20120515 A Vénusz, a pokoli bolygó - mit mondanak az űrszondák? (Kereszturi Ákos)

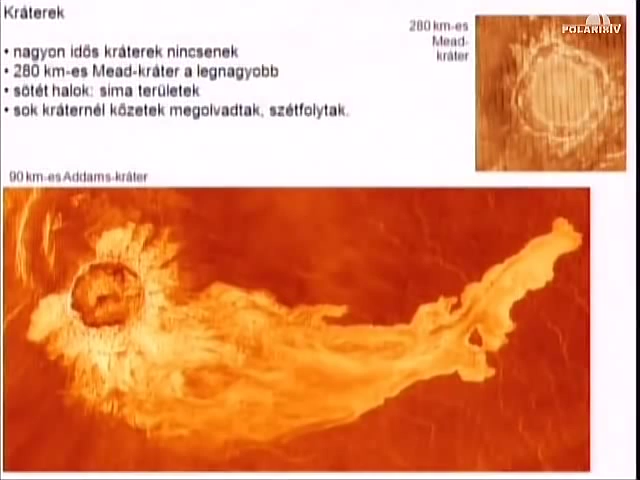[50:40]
Ugye megolvadt az anyag, és szépen lefolyik lejtő irányba az olvadék. Ugye rettentő látványos.
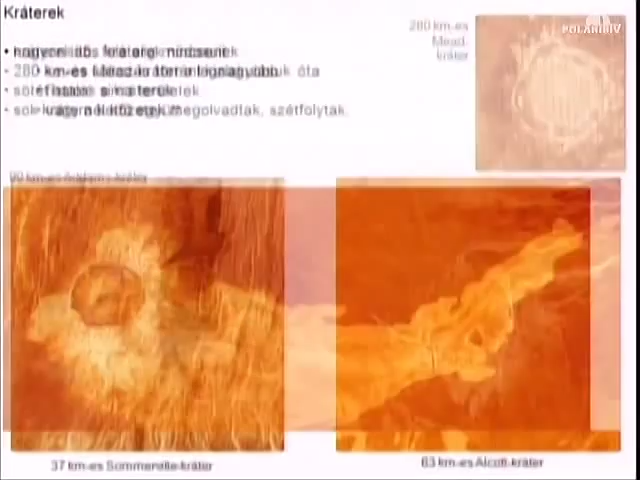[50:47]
Visszaúrunk egy picit.
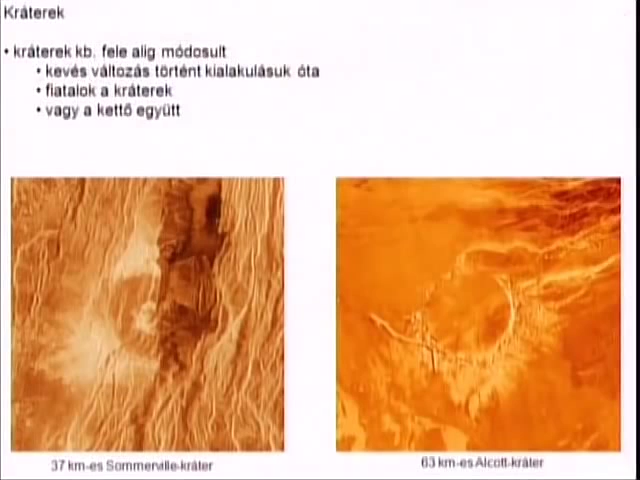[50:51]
Ami nagyon fontos, a kráterek közül nagyon kevés olyan van, mint amire itt látunk két példát. Ez tektonikusan ketté lett szedve, ez pedig láva feltöltötte itt belül.
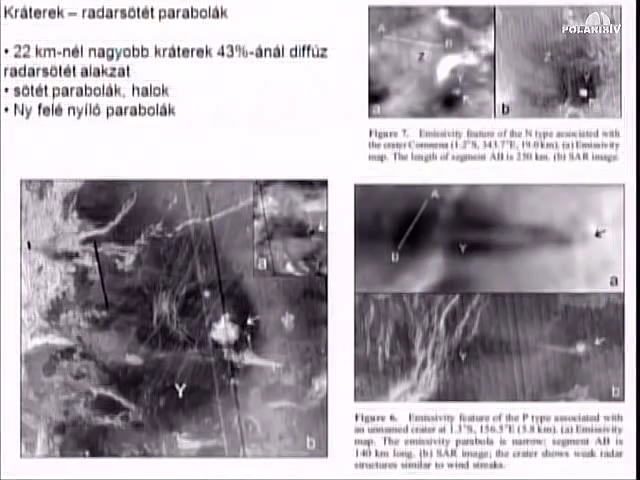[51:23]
Ennek az a lényege, hogy valószínűleg az egyes becsapódásoknál a kirepülő törmelék,